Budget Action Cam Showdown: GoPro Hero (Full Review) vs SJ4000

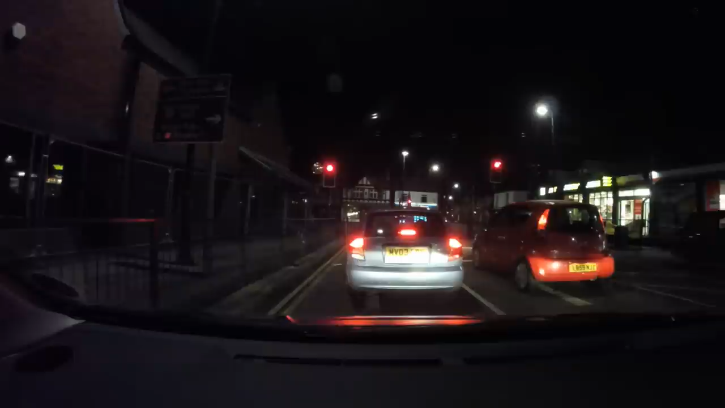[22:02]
So I've stuck it in the car, taken it out for a drive, and you better see how it performs. I also do a little bit of talking to the microphone as well, so I think I'd best go over to me in the car. I've taken the camera out in the dark to demonstrate, of course, its low light capabilities. And also I'm talking to you now over the camera's own built-in microphone so you can hear a little bit more about how good the sound quality is.
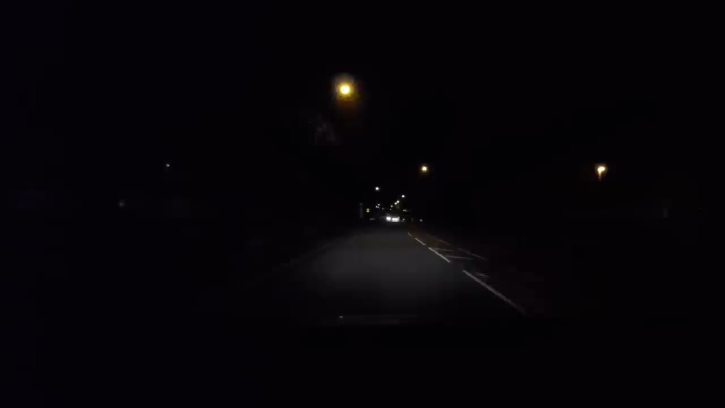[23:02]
The second feature a dash cam has is the ability to rewrite over the memory card when it's full. So effectively, kind of never gets full, it just keeps rewriting over and over the card, and this camera won't do that. When it gets to the end of the card's full, it'll beep and the camera will turn off. Now, that being said, there's a very clear difference between a dash cam and an action cam. A dash cam you'd use for your daily commute to and from work, going to the shops, very mundane type of things. The idea, you're going to rewrite over the memory card unless something happens, then you keep that footage.